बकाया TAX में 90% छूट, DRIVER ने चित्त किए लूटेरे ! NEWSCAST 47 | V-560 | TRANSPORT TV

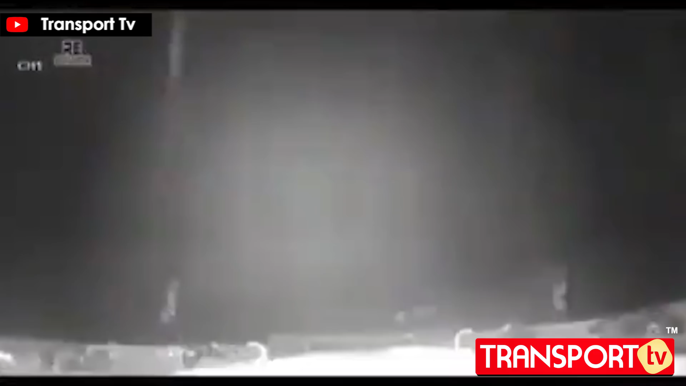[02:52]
उस कैमरी की फुटेज है ये तीन लोग बाइक सवार है वो पीछा कर रहे है एक ट्रक का और ट्रक ड्राइवर आगे देख रहा है कि ये लोग पीछे आ रहे हैं और जो
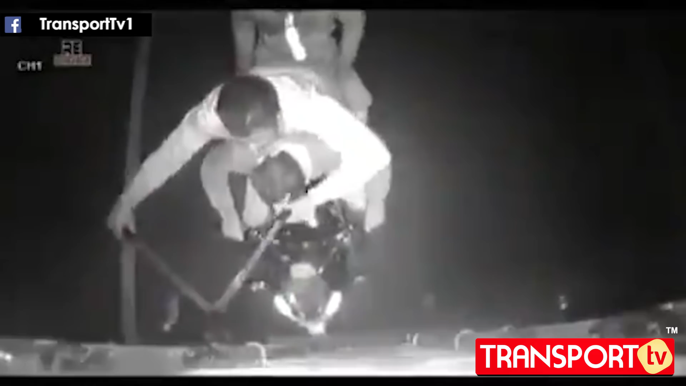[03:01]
तरपाल वगेरा है रस्से हैं उसको काट काटने की ये लोग कोशिश कर रहे हैं जो शक्स बीच में बैठा है वो उठता है और गाड़ी को वो रस्से जो है उसके काटने की कोशिश करता है इतने
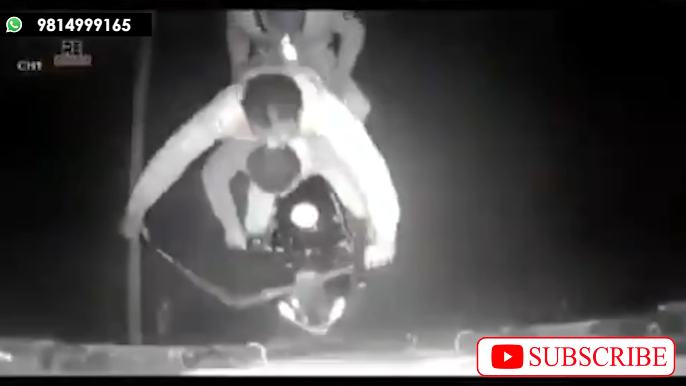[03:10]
में ड्राइवर जो है वो एक दम गाड़ी के ब्रेक मार देता है और जिससे जो बाकी
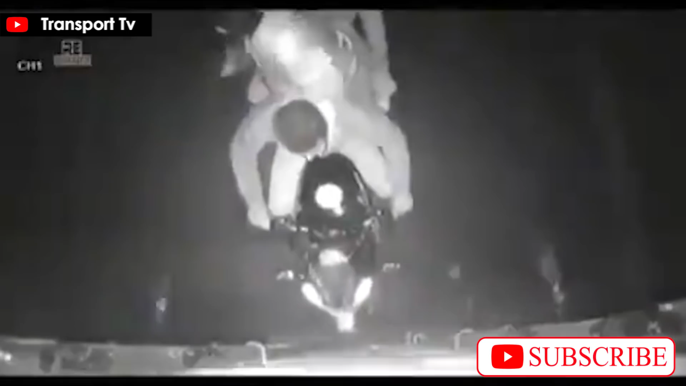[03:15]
के दो सवार है वो एक दम से जो
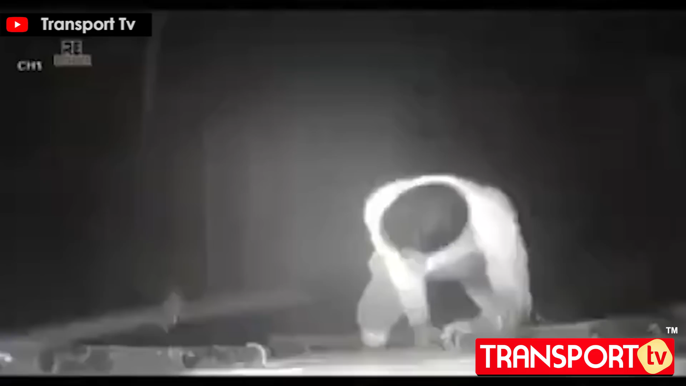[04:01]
चोटे उनको आई होगी निश्चत तोर पर और इवन जो तीसरे व्यक्ति ने चलांग लगाई है वो भी चोटों से बच नहीं सका होगा तो जब हमारी सरकार और हमारा परशाशन सुस्त है नाकामयाब है ऐसे लुटेरों को पकड़ने